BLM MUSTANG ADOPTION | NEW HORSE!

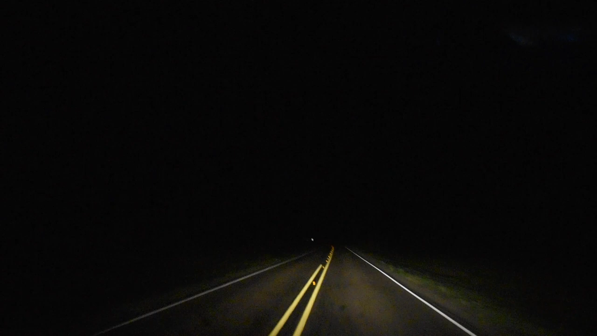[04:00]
It is 4:10 in the morning. We are driving to Oklahoma, and you can see some of the storm clouds that have been coming off of Hurricane Laura in the distance. Oh, there's a little bit of lightning. I swear, every single time I turn the camera on, there's a little bit more. Oh, yeah. It was like every single time I turn the camera on, it would stop.
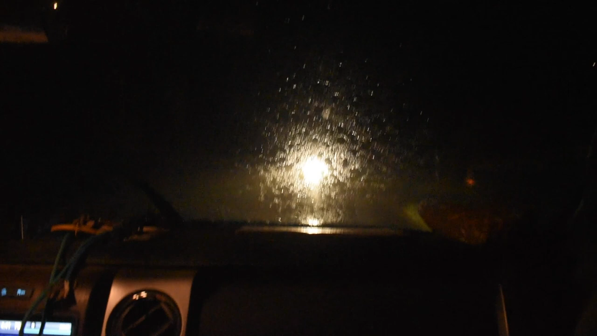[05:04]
remnants of Hurricane Laura. Just some of the crap she's left behind. Okay, it gets low over here. I don't like this. Wow.